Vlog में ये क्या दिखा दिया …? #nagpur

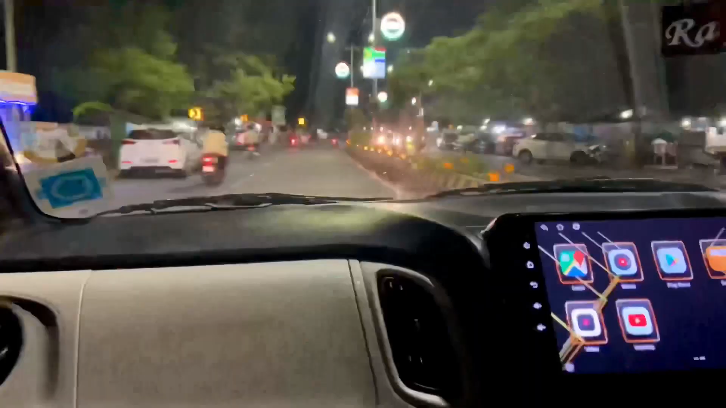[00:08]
हम आ चुके हैं नाकपूर की बहुत ही फेमस जगा यह समझ लिजे हमारे नाकपूर का मरीन ड्राइ�
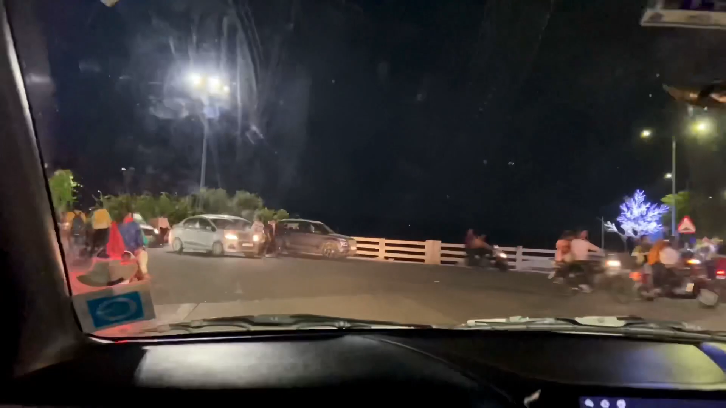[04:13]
फुटवाला लेक एक लेक है बहुत है इसाचय टूर्सप्लेस हैो
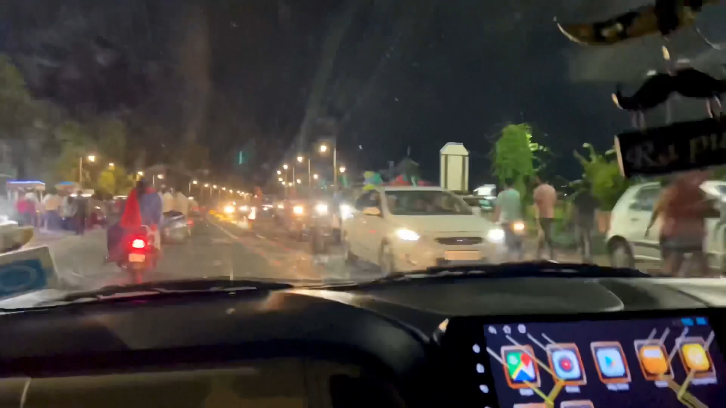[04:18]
अक्सर लोग यहां गूमने के लिए आते हैं मैं जूम संडे को लोग तो गूमने आती ही आते हैं यह देखिए फुटारा
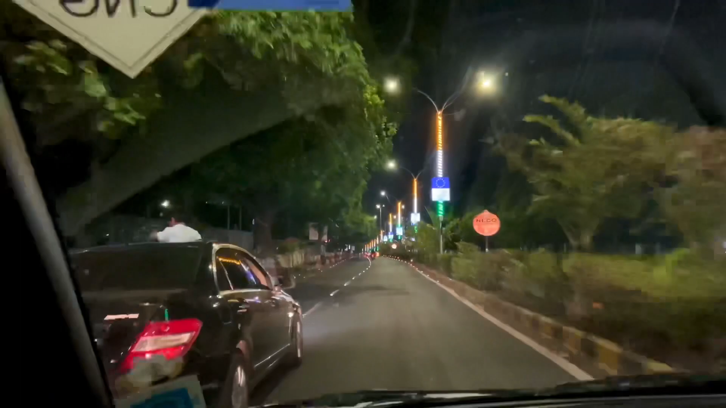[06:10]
रहाँ जासे सभाटके बच्चों ने आइसे बाहर निकालगे देखे दोस्तों बल्कुल स्मूथ ट्राफिक कोई ट्राफिक नहीं बिल्कुल नोर्माल के आपके city में इसे ट्राफिक है बताएए वो भी संडे वले दिन
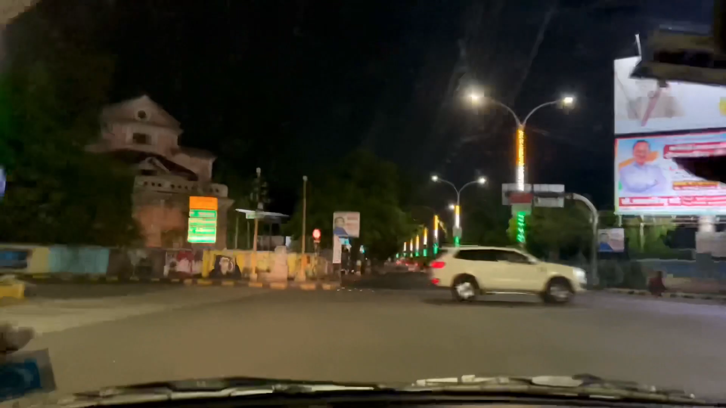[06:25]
तो आप तो घर पहुचने में दो गंटे लग जाते होंगे ट्राफिक में
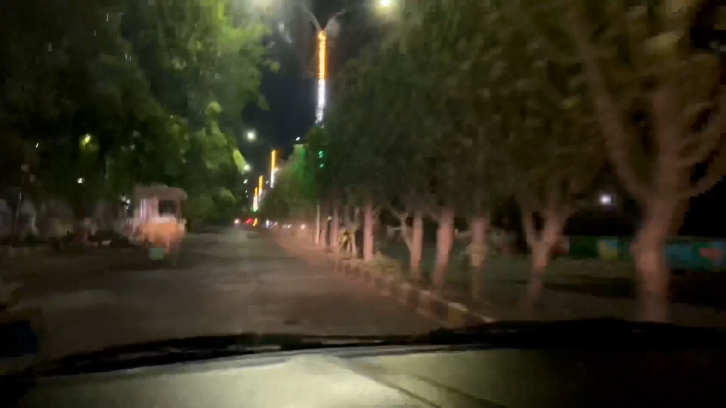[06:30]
देखें इतना स्मूथ ट्राफिक है इसलिए मैं कहता हूं कि बहुत स्थान सिटी है बहुत ही तो दोस्तो इस वक्त हम नाकपुर के सदर में है और यहां पर एक फेमस रिस्टांट है उसको नाम है हं